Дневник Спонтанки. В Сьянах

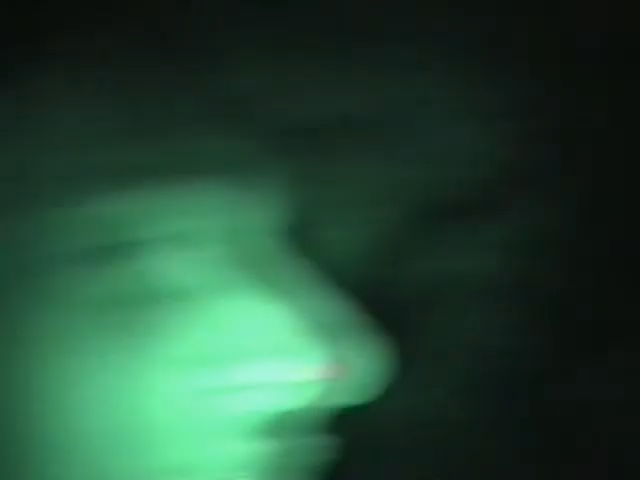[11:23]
Блин, я ты в свою камеру хоть что-то видишь сейчас? Да.